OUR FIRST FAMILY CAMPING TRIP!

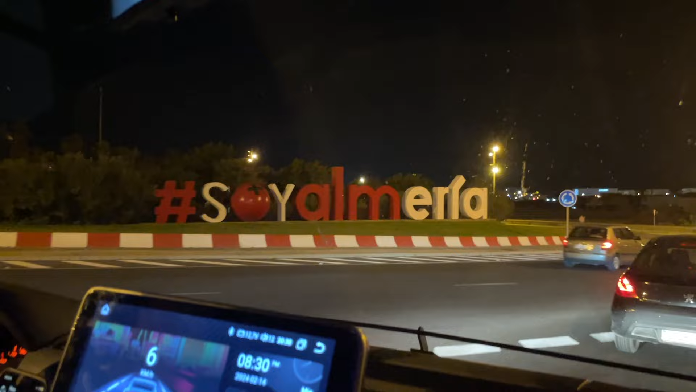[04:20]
We are now arriving in Almeria. Where are you guys going? We're going to see the sea.